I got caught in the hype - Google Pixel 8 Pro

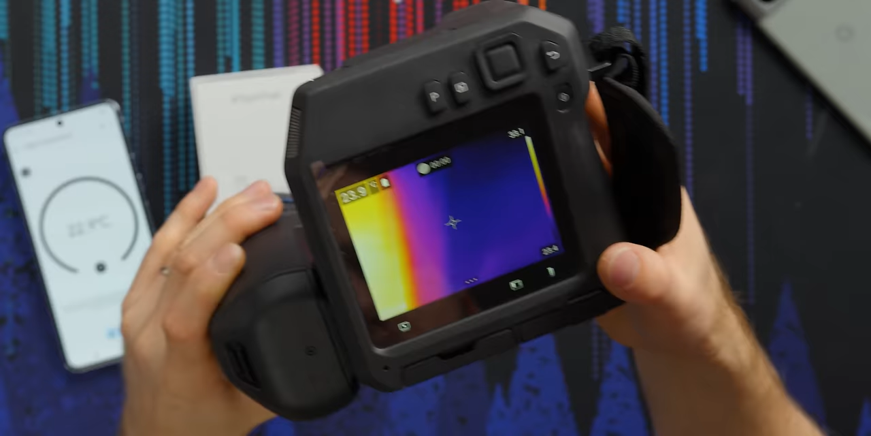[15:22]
Now the FLIR camera says 23.7.
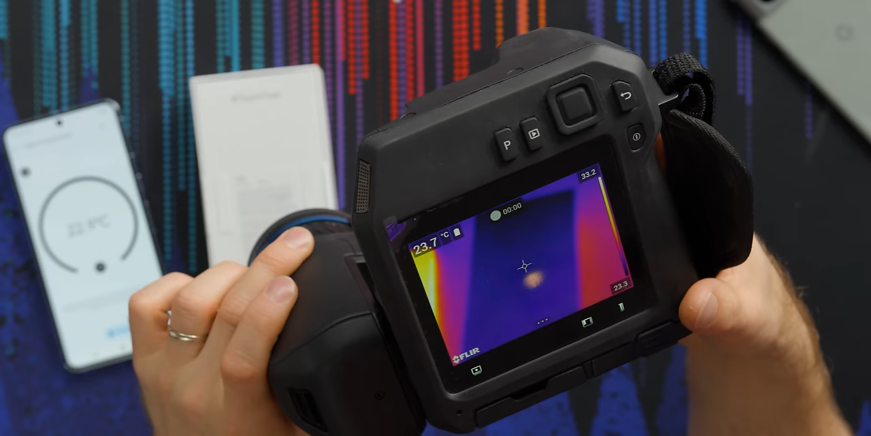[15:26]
On screen: spot 23.7°C
Okay. Yeah. That's within a degree. I'd say that's pretty old. And it also depends where on the box we're measuring.
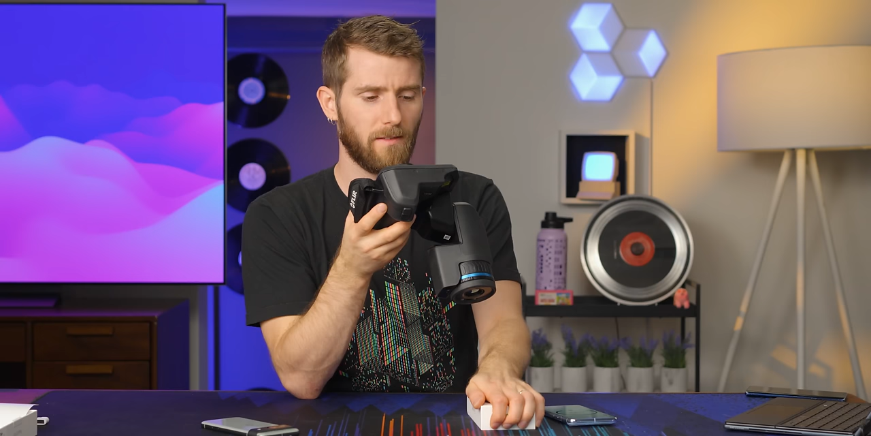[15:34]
Let's try. Oh, let's try skin. My skin temperature.
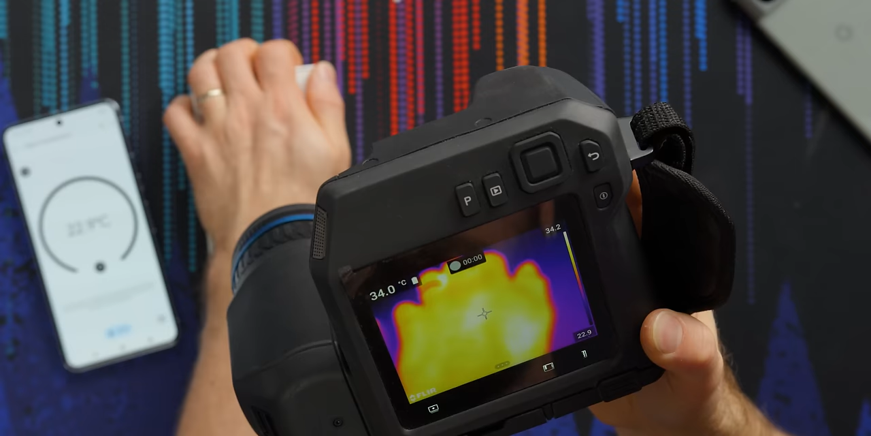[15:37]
On screen: spot 34.0°C
Okay. Okay. 34 degrees Celsius. Here we go. Sorry, guys. I just got to check my temperature real quick here.